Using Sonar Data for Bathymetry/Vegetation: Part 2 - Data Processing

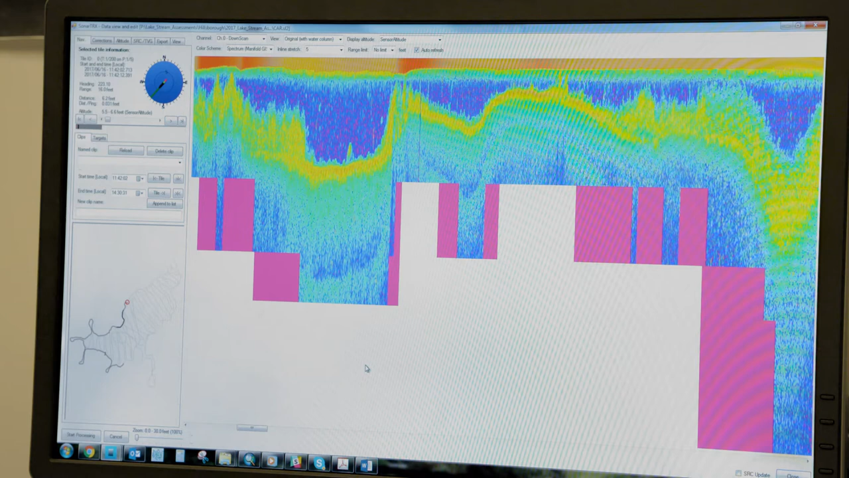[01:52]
In the actual bottom that we're going to use for depth, there's a very small, hard-to-see section of line where it's classified out the actual bottom.
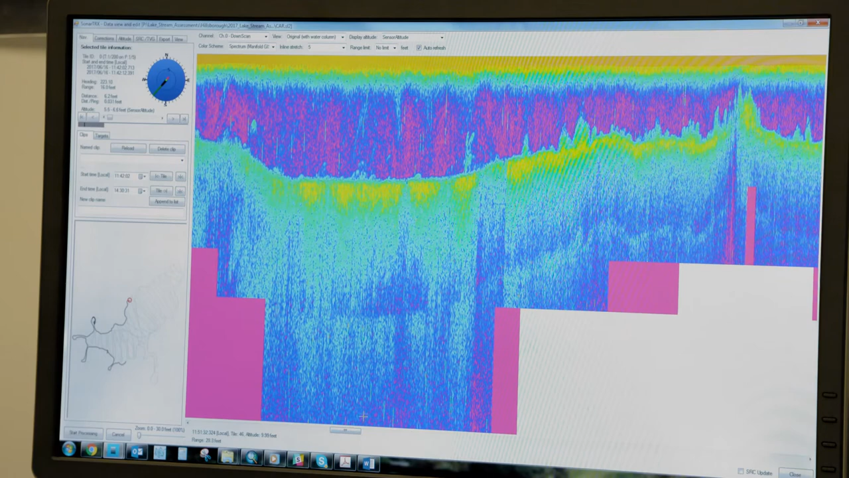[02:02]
So in general, the data looks pretty good through here. As long as we're confident that there's not any glaring errors in the data, we'll go ahead and export the data out.